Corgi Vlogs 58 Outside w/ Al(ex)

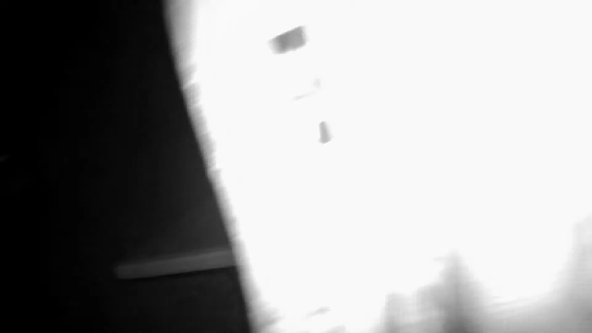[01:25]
Oh yeah. Dang, look at how high up the light will go. What is that?
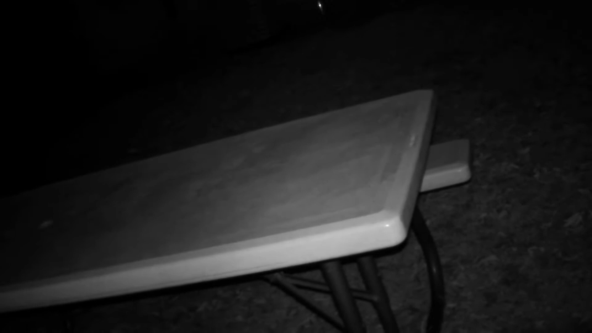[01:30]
That's just from over there. Oh. But yeah. Dude, if we brought- Dude, this would be actually really good in the tunnel though. It looks like really close to the tunnel too. Huh? We should- We could go tomorrow maybe.